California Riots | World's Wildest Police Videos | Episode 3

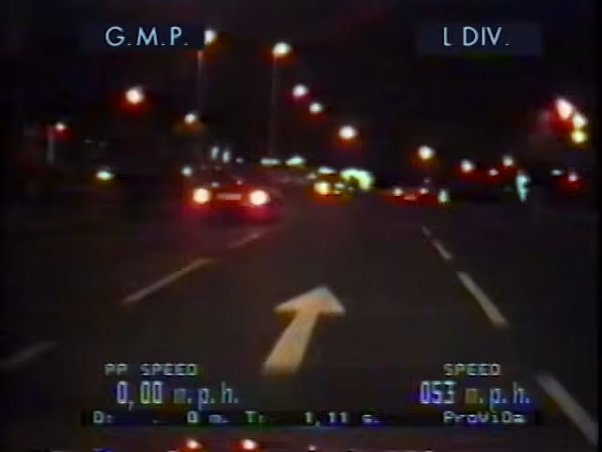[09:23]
They turn the wrong way up a one-way street. To the sharp right, no entry. Overhead, a helicopter with heat-sensitive radar turns night into day as he tracks the pursuit. They race toward a red light, not even slowing down. Traffic lights are on, and red. It happens. They barely miss the first car, but the second one clips their bumper. They spin out 360 degrees and hit a street lamp. Vehicle has been in a collision.
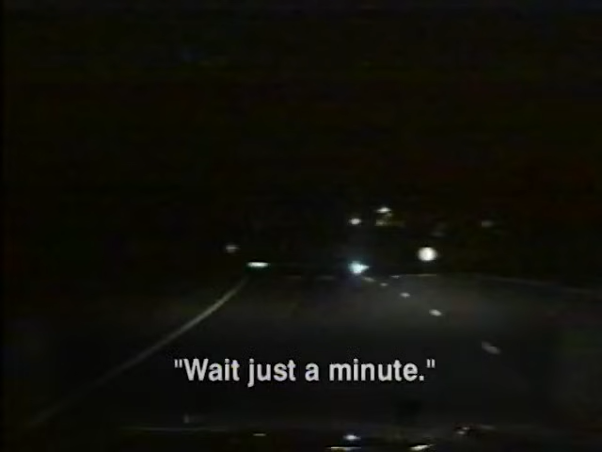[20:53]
Wait just a minute. The officer sees the suspect at the bottom of the hill and races to him.
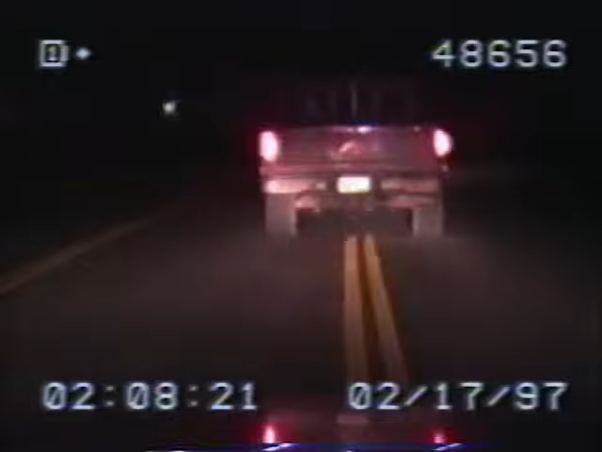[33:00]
2:15 in the morning, time for drunks to head home when this officer spots a possible DUI. At speeds in excess of 80 miles per hour on these country roads, the officer is eating a lot of dust. Copy, continuing northbound on 30. At one point, the driver seems like he'll stop, and then pulls ahead.
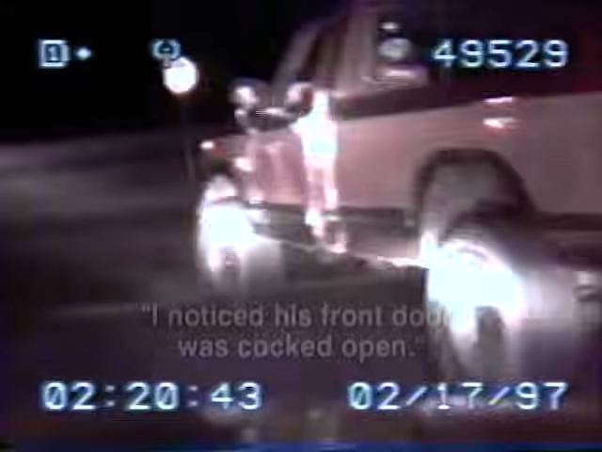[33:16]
He is now driving with no concern for life or limb. The other patrol units try to slow him down, but he just isn't stopping, so they decide to put down spike strips to blow out his tires.
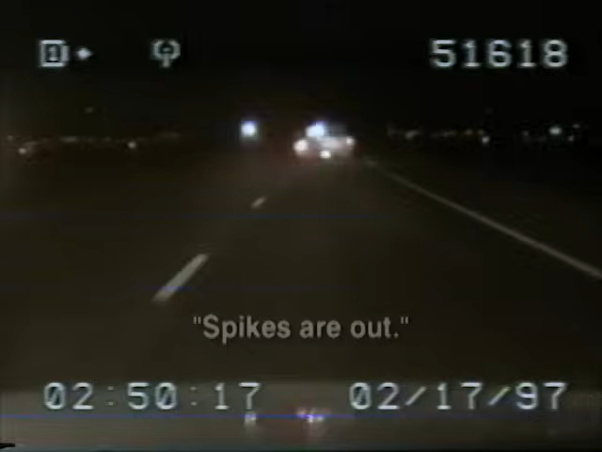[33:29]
But watch what happens. He hits the spike strip dead center. You can see both tires explode. But something is wrong. He should be stopping, but he isn't. He's driving on flat tires, shooting up showers of sparks. Is this man crazy, drunk, or what? His tire goes rolling into the ditch. Unbelievably, the man is still going 80 miles an hour riding on the rims.